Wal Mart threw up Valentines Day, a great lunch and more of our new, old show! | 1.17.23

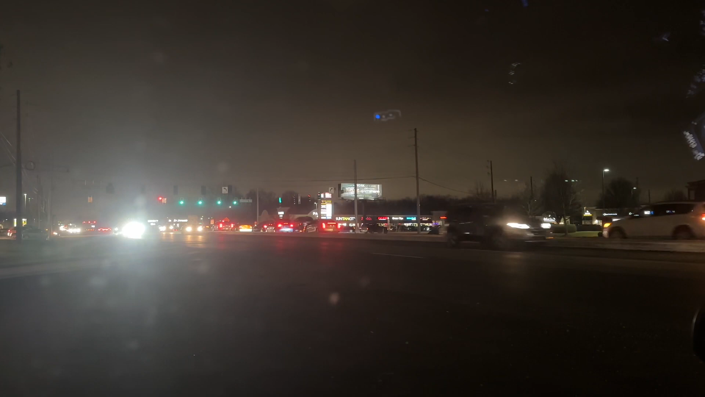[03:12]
This road here, they just widened to three lanes. And, it is... Oh, there's an opening. Okay, we're going to go. Look, Chick-fil-A still has their Christmas lights up.